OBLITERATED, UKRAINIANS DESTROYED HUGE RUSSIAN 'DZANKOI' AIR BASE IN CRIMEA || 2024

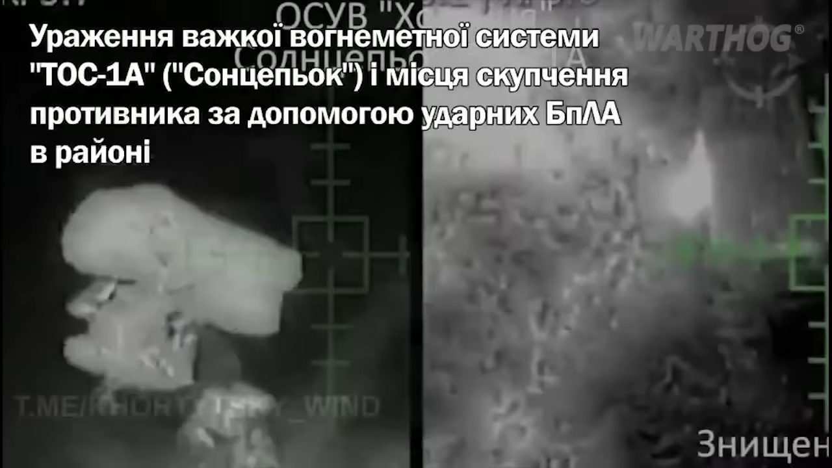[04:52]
And on the battlefields, destruction of a Russian thermobaric TOS-1, a MLRS system in the vicinity of Krasnohorivka.